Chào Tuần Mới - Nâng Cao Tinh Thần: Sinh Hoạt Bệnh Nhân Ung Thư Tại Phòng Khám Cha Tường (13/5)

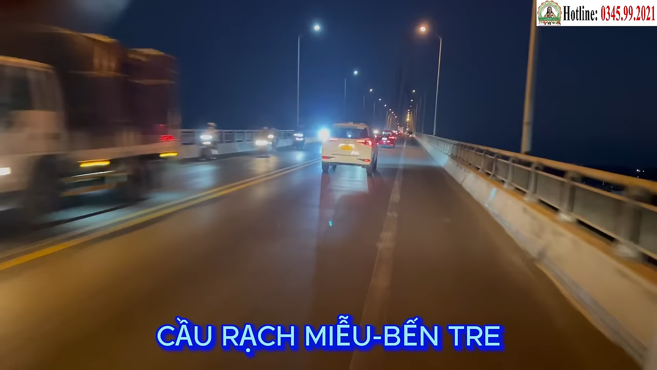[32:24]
Cầu Đạch Miểu Địa phận giáp ranh Của tỉnh Tiền Giang Và Bến Tre